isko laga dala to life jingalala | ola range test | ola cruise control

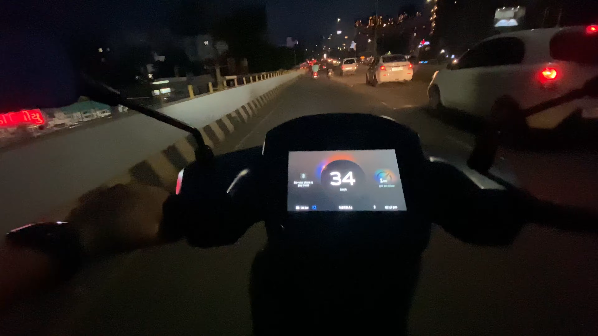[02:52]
नहीं ब्रेक लगाना तो सिटिंग हुई नहीं वहाँ पर केसे दिक्क दाई दी तो इसमें अभी जाने दो अभी थ्रोटल नहीं दिया है यहसे ही ट्रलान में जा रही है गाड़ी अभी 30 से डाउन होगा तभी मैं थ्रोटल दूँगा